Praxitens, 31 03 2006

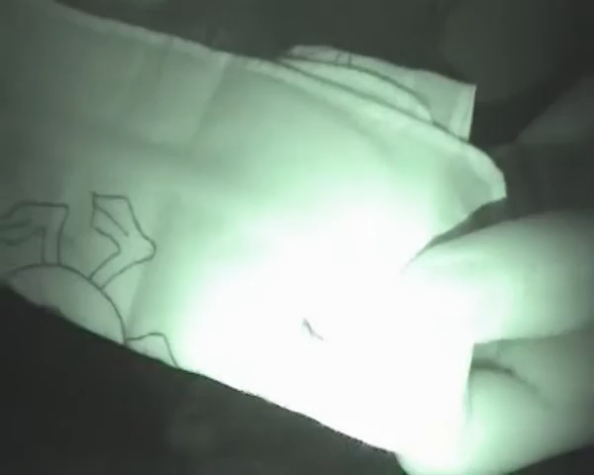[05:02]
Možda ovaj pod svjetlom, ako se vidi ovaj. Ili možda da pokažem uzorak.
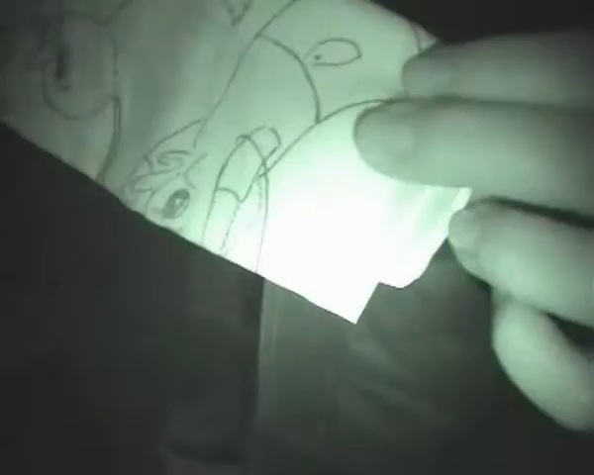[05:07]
Evo, to su dva. Dva pačića.